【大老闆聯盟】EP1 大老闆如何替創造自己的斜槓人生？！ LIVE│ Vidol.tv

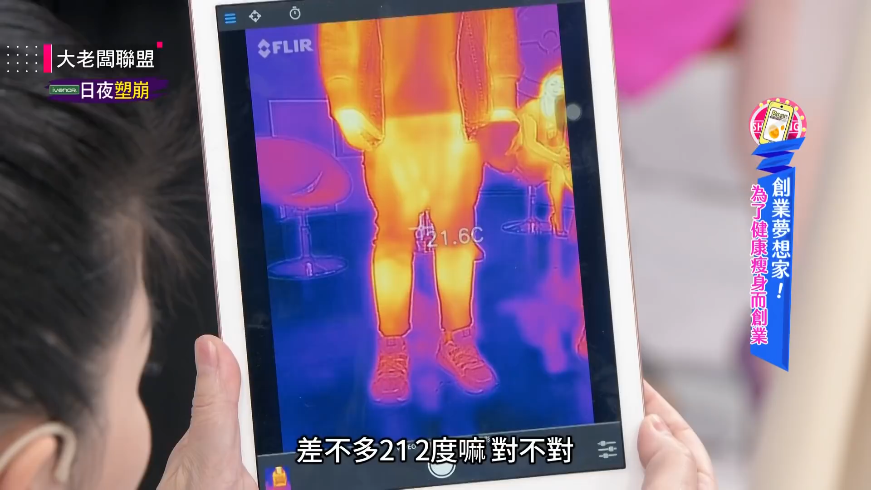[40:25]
On screen: spot 21.6°C
二十一二度對不對差不多二十一二度好那等一下穿完之後照理說應該會升溫對 他差不多穿三
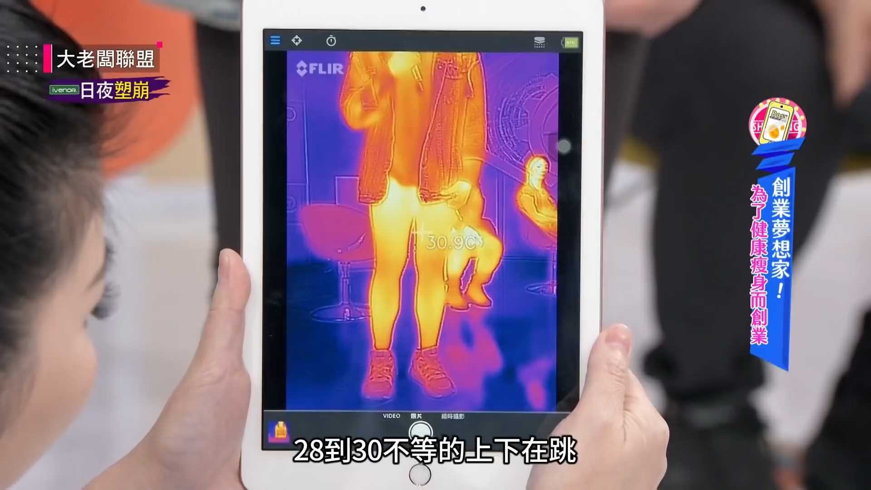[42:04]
等著上下再跳真的耶你們都是見證的啦我們就這幾分鐘過去
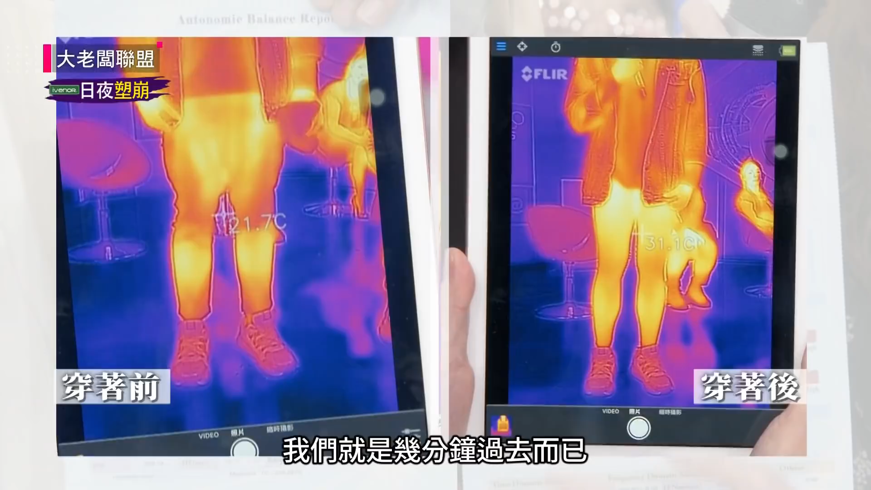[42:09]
而已而且已經飆到30耶下半身再也不寒了很亮耶它的那個28